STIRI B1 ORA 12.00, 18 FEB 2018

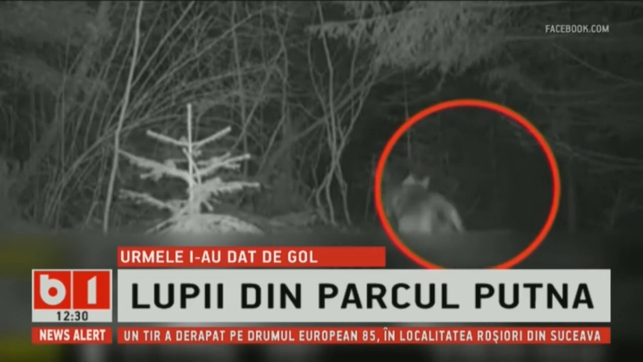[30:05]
Cei doi lupi au fost surprinși cu ajutorul unei camere de monitorizare a faunei amplasată într-o pădure din Parcul Natural Putna din Vrancea.